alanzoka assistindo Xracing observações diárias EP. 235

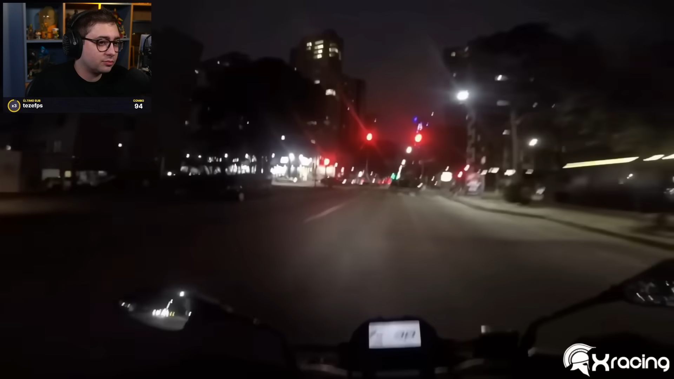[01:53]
Cara, eu odeio quando dá zoom, que eu não sei o que eu tenho que ver. Atravessar a rua. Ah, era o cachorro, mano! Pô, eu tava olhando os carros lá atrás.
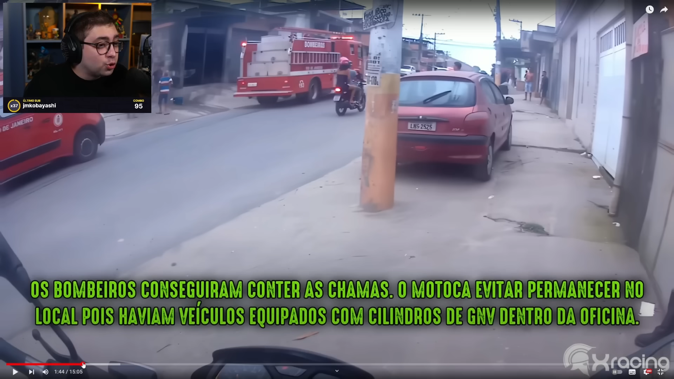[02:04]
O cara deu um zoom, o Edu meteu um zoom. Eu tava olhando lá atrás, mano. Achando que ia bater um carro lá atrás. Não, era o cachorro. Nem vi que tinha um cachorro ali, mano.
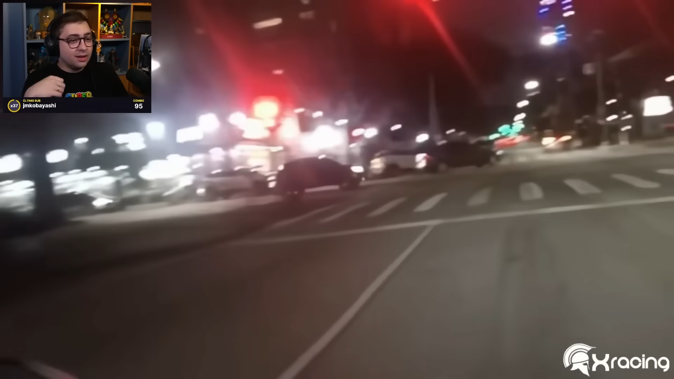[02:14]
Ah, deu um zoom, eu tava olhando ali atrás. Falei, porra, alguém vai bater, né? Não, tem um cachorro. Pra atravessar a rua.